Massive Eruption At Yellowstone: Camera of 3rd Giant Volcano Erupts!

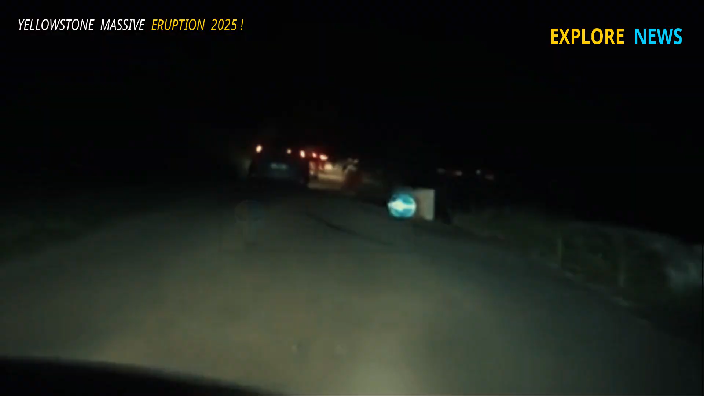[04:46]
The highway connecting the cities of Catania and Messina has been burned by the lava flow.